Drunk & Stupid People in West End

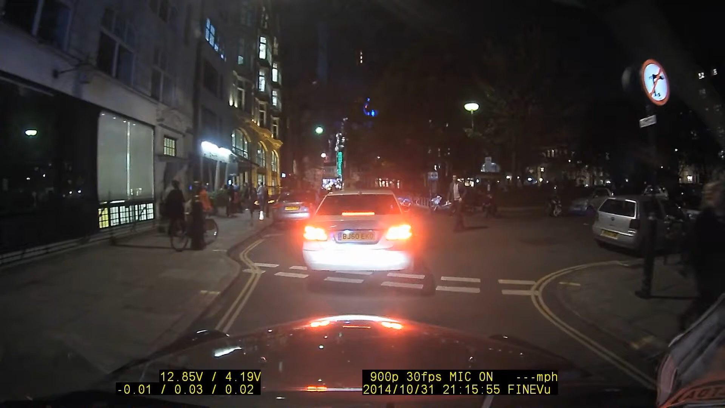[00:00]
What does it make you close to my comfort? This is a double white line, humans of right of way. Where's your registration plate, mate? Where's my registration? It's a crossroads, it's a double white line, broken white line. Speak to the camera. You can speak to the camera.